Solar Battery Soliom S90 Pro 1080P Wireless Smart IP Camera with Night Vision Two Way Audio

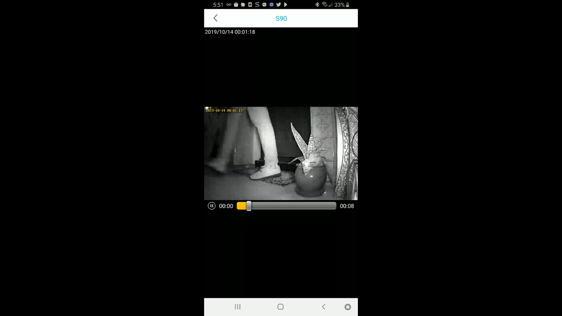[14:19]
so i opened the door and then it triggered it so you definitely want to go ahead
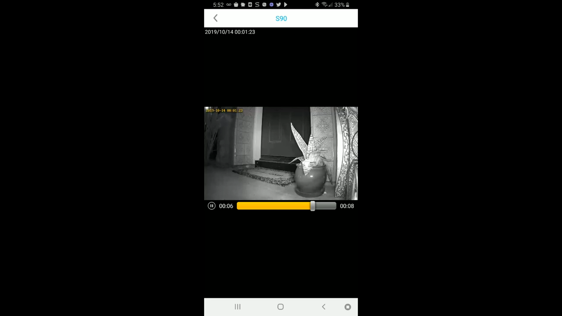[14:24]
and obviously place the camera so let's go ahead and look at that one more time so i'm actually closing
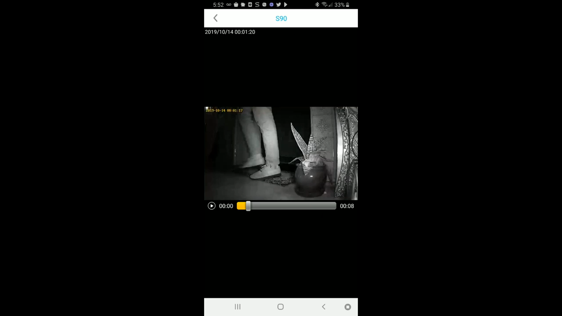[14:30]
the door completely and my feet are on the doorstep and i'm going out to throw the garbage away it has the time stamp everything in the top left there so that might have caught it a little bit
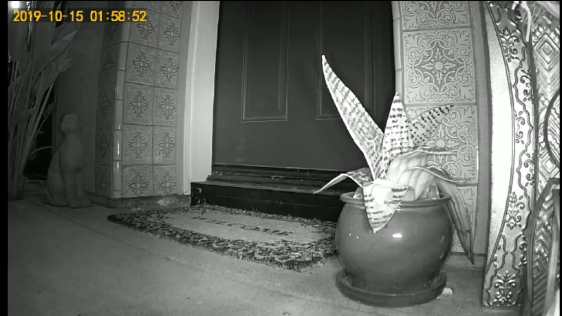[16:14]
vision here and we'll get a little bit more extended look without me walking in front of the door we have my plant my welcome mat right there very sharp and crisp as we can see the time stamp again in the top left corner of the screen we've got some vases and the tile work of the front door there as you can see looking really sharp being able to light up the whole entire entryway there and obviously because it is the nighttime top right we're going to see the battery indicator symbol not
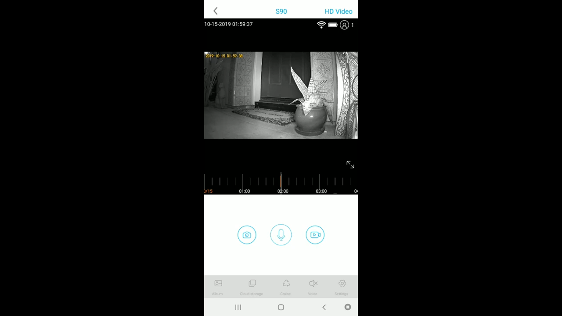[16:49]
being charged because there is no direct sunlight but as you can see that has been outside for three days now with a full battery fantastic let
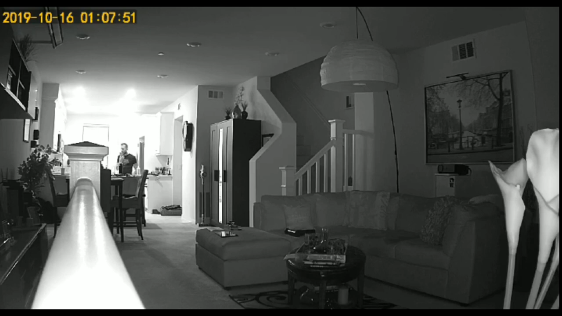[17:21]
we were you obviously pointing it down at my floor mat of my front door so we're going to go ahead and cut the lights here but as you can see i'm in the background talking to you right now and the overhead kitchen light is on above me right here with night vision is actually on but we're going to go ahead and cut the lights so we can see exactly what it looks like here so let's go ahead and cut those now and there obviously will be just a second delay there and then the night vision fires up here so
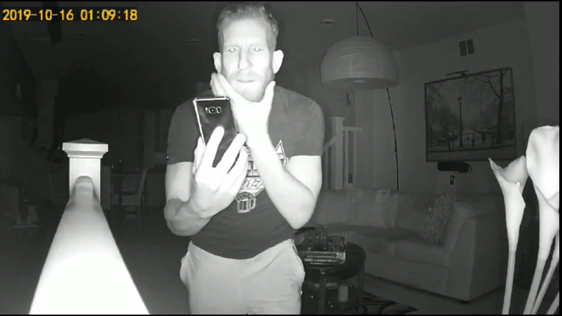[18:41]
and see now you can see my features of my face obviously my eyes are a little bit creepy with night vision look at my shirt you can make out everything on my shirt great quality right there let's go ahead and try it from a different location
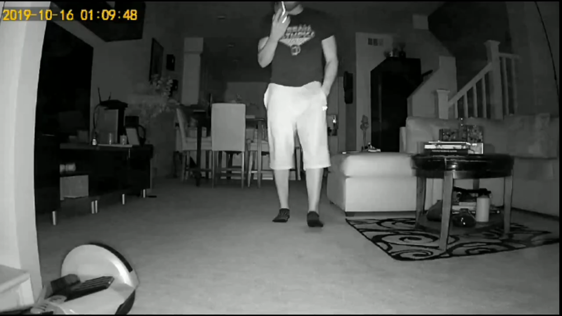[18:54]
down a little bit more but i don't want it to block with the white banister there and that looks great you can see all the way back to my kitchen table right over here and it's probably a little bit brighter that looks great you can make out my coffee table my coffee table rug right over here you can see all the way back to the wall back over here that you're looking at very very nice you can see my television area over here my hoverboard right over